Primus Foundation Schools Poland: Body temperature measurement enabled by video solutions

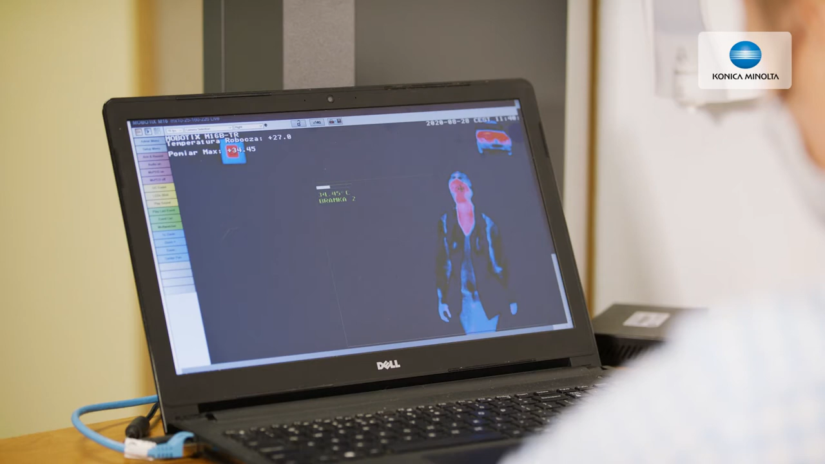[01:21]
Pomiary termowizyjne od Konika Minolta wyróżniają istotne cechy. Po pierwsze jest on bezpieczny. Jest wykonywany z odległości, przez kamerę.